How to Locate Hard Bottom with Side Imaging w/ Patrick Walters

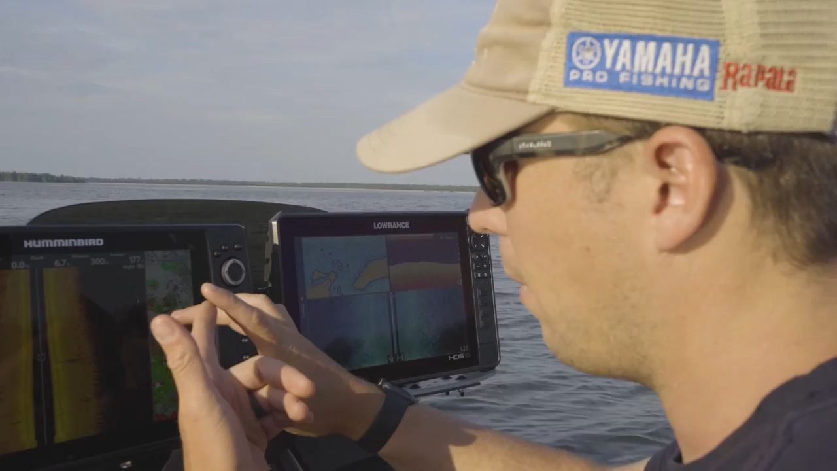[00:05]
whether it's hard bottom, soft bottom, a transition, hard cover, like say any kind of structure like you see here.
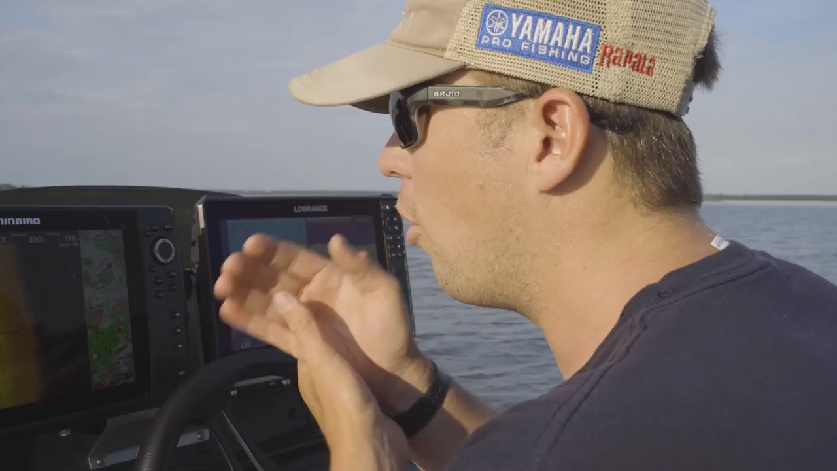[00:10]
This is a giant stump we just side scanned that was to our left,
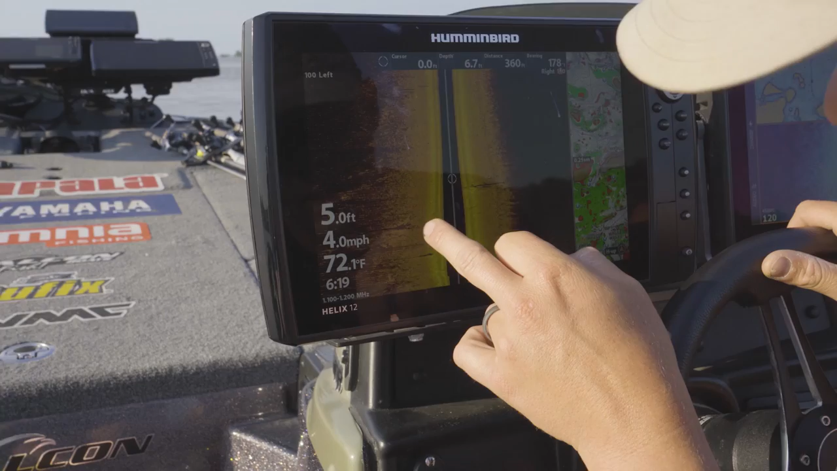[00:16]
On screen: water 72.1°F, speed 4.0 mph
probably 20 or 30 feet to our left. And you can see this was another like a lay down or something right here.
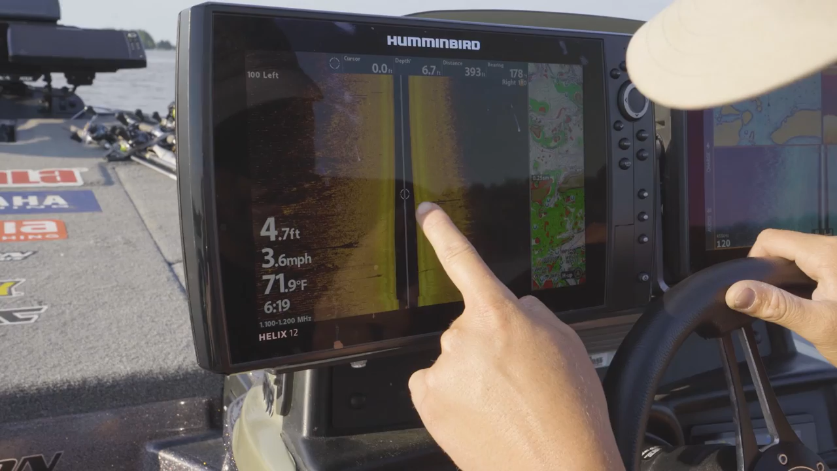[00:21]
On screen: water 71.9°F, speed 3.6 mph
But you can see the brighter the return, the brighter it is like that, the harder the bottom is.
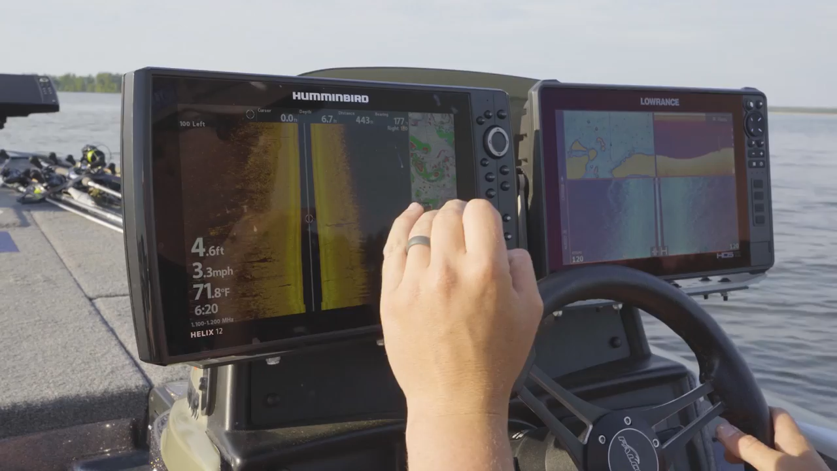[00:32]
On screen: water 71.8°F, speed 3.3 mph
Especially when you're graphing a lot of mud or something like that, you'll see it's kind of like a dark color.
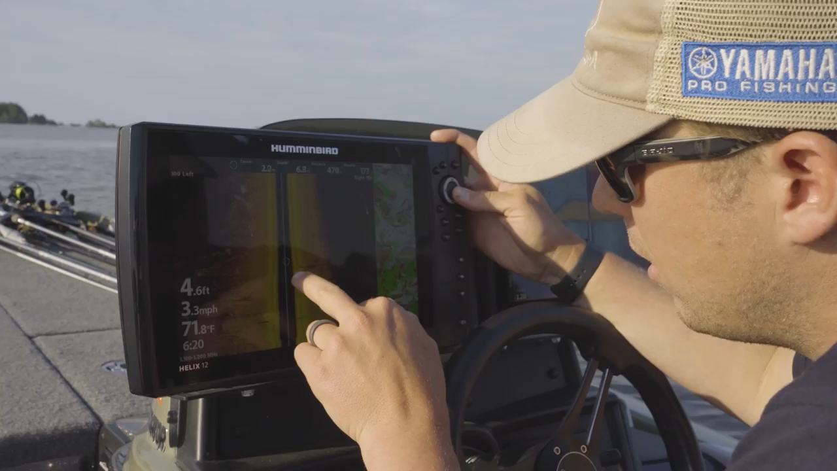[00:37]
On screen: depth 4.6 ft, water 71.8°F, speed 3.3 mph
And when you hit a hard bottom like that, you can see it right there, how hard of a return that is right around that tree.
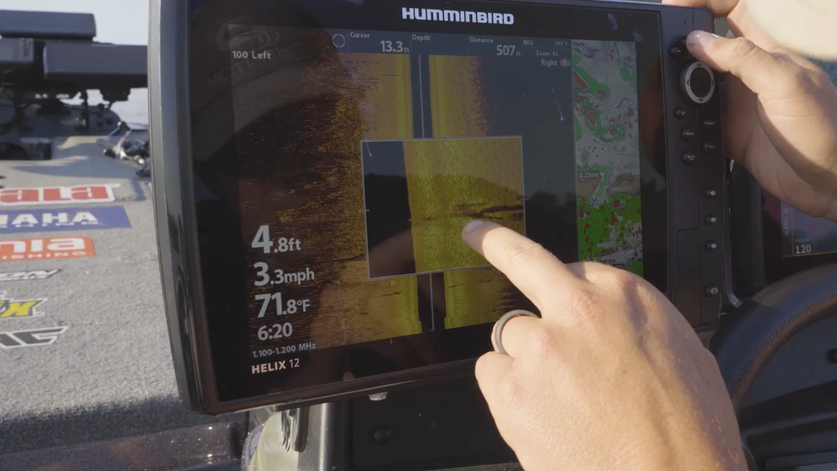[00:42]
On screen: depth 4.8 ft, water 71.8°F, speed 3.3 mph
The brighter it is, the harder the bottom is. That's where the current's been coming over that, and it's already created a hard bottom there.